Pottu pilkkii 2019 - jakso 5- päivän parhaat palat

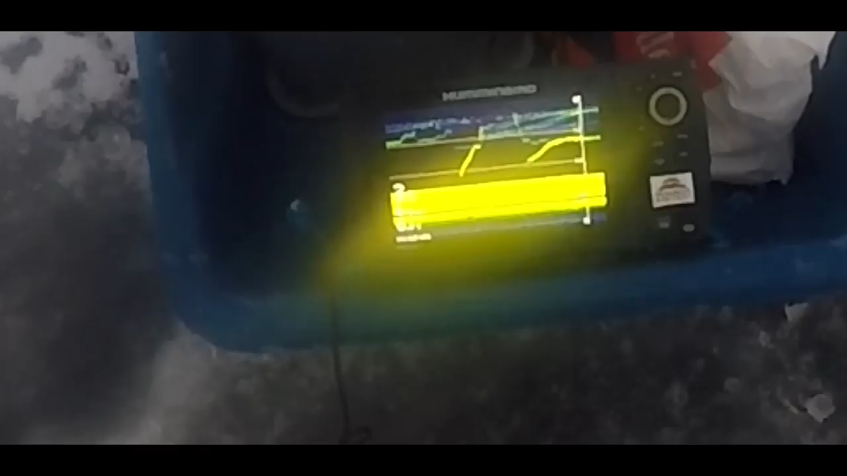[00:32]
Eikä ottanut? Ei ottanut, lähti takasin. Piru vie. Oli nimittäin isompi ahvi.